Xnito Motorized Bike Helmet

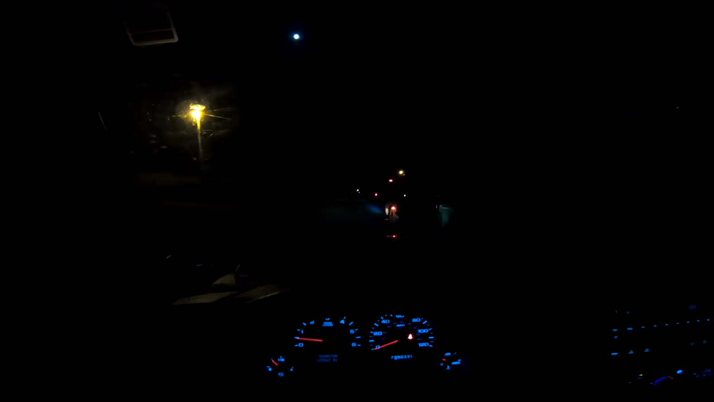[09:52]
I was a little concerned at first that the placement of the rear light on the helmet was a little too high for short motorists to see, especially if you're riding on something with an aggressive forward leaning stance like a mountain bike or a road bike. So I ran a test. I got my girl. She's pretty short. She held the camera at her eye level as I rode past her a few times. And I'm on the Hemingway Cruiser, which has a slight forward leaning stance. And according to her, she had no issues seeing the light on the helmet. After reviewing the footage, to me, it looks just as easy to see as the light on the bike itself.